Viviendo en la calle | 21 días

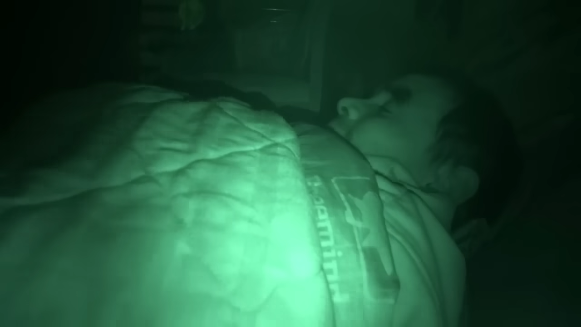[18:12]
Y después ya te duermes definitivamente. Sí.
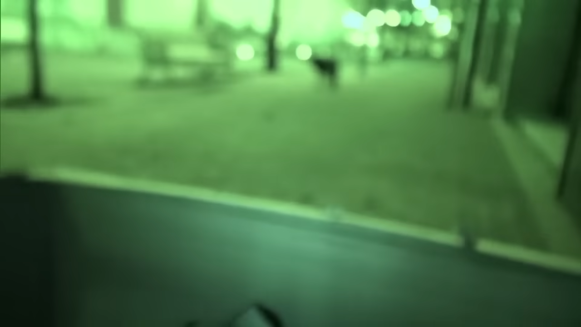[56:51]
Ay, sentí río y era este perrito.